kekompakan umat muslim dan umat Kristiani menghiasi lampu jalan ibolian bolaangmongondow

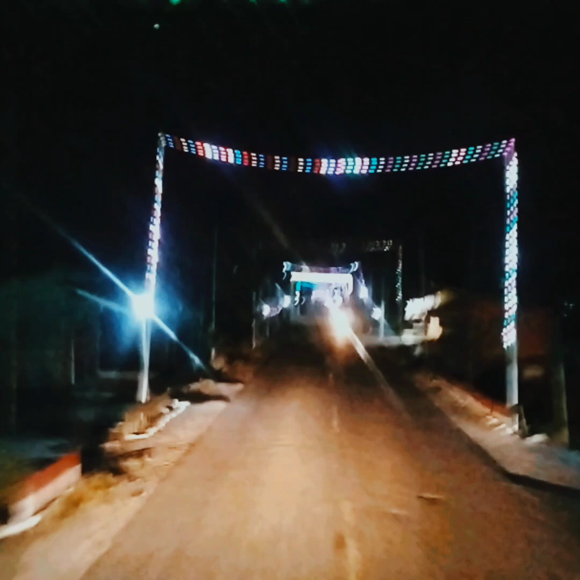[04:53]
Oke, dan saat ini saya sudah berada di Dolodoo, Pulang Mangudo, teman-teman. Seperti yang kita lihat, warna-warna lampu yang sangat cantik dan luar biasa kekompakan antara umat Muslim dan umat Kristiani di tempat ini, teman-teman. Oke, dan terima kasih buat teman-teman yang sudah subscribe, like, komen, bahkan nonton video saya.